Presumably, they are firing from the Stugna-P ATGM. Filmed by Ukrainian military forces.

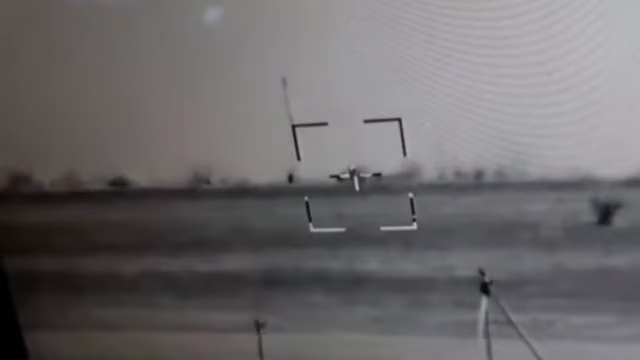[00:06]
Все, теперь ему точно пизда. Ебать труса. Выше, выше.
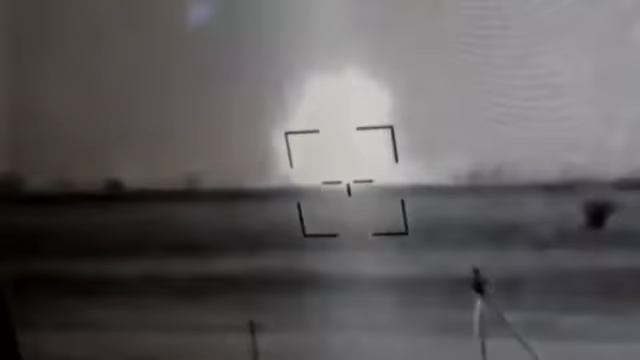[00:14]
Есть! Yes! Снимай, снимай! Yeah!
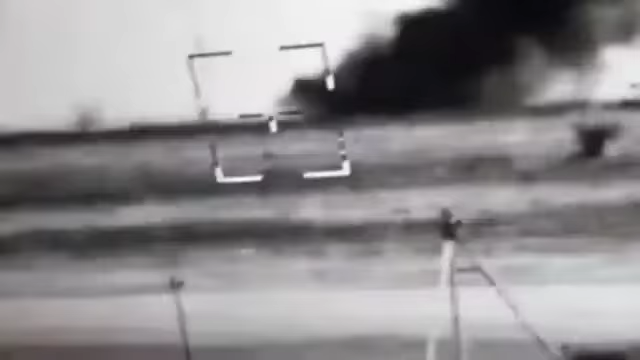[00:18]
Давай.
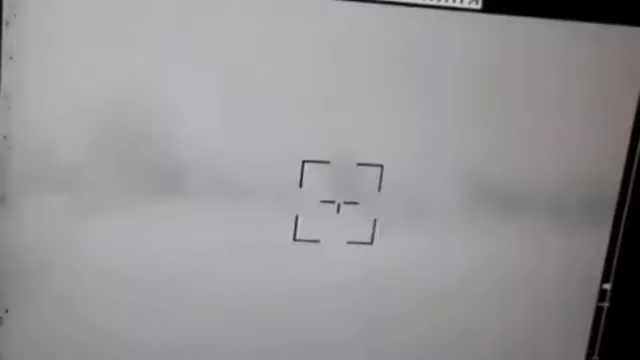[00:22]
Его захуярили. Нет. Артой накрыли. Не
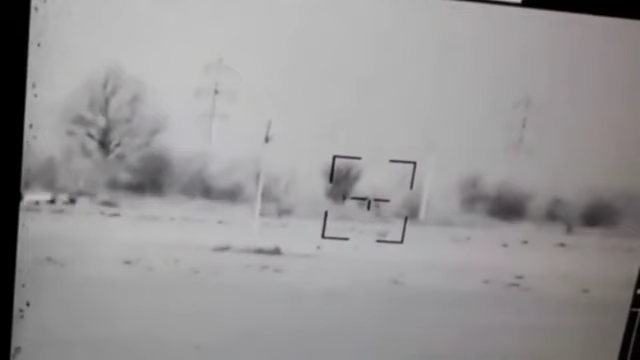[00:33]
захуярили. Не едет, он едет еще. Надо. Есть, попадание.